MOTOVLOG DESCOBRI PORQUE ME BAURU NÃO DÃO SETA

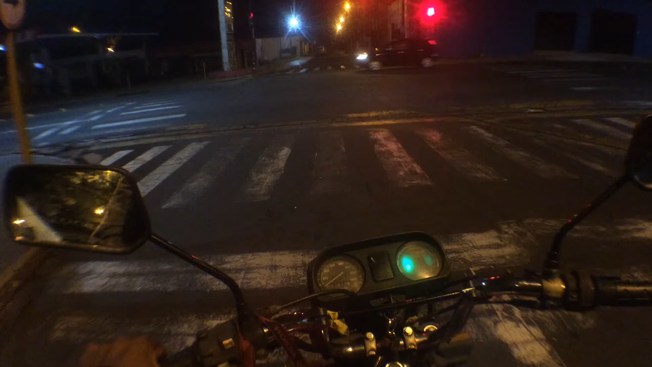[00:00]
Ah, mas já no verde nós vai? Então no verde nós vai, hein? Olha, eu não dei seta, hein? Vale dar seta no meio do caminho, não? Será?
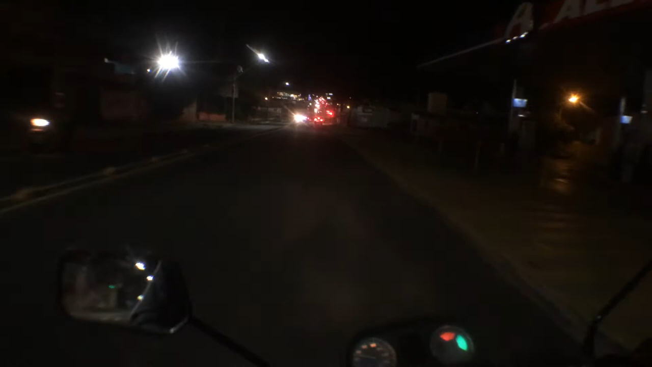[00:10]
Bom, já dei seta no meio do caminho. Olha, é o seguinte, nesse vídeo eu quero explicar pra vocês uma coisa que vocês percebem muito nos meus vídeos. Não em relação a mim, em relação a coisa, em relação aos carros e as coisas, viu?
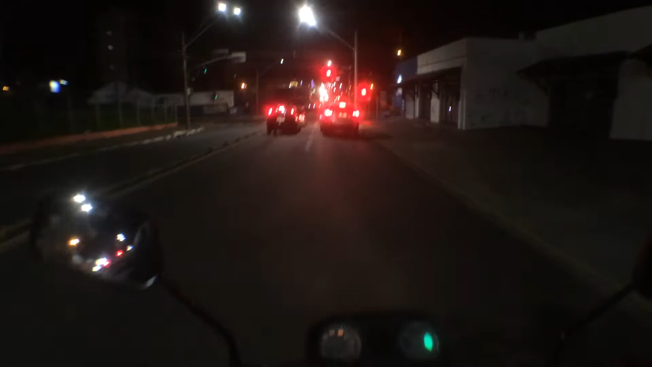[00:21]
As leis do trânsito na cidade, ok? A hora que ficar verde, no verde nós vai, aí vem a vinheta e eu falo pra vocês o que é, tá certo? Olha lá, no verde nós vai, olha o barulheiro.